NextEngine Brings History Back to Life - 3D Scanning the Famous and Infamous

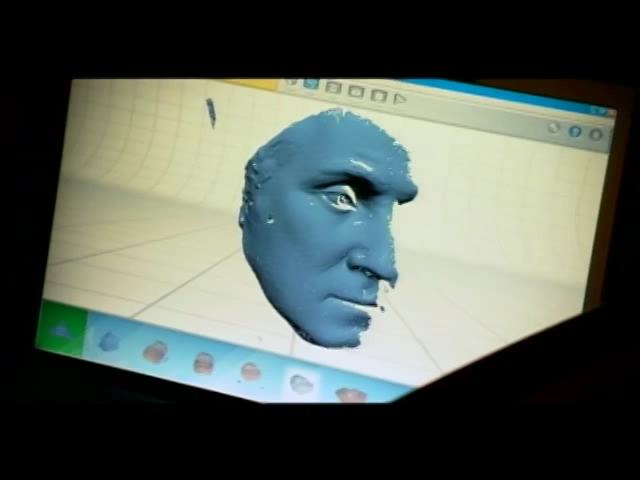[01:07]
So this mode is just giving us one set of data and then with the skin and all the rest of the white areas get filled in when you layer them together. Yeah, yeah.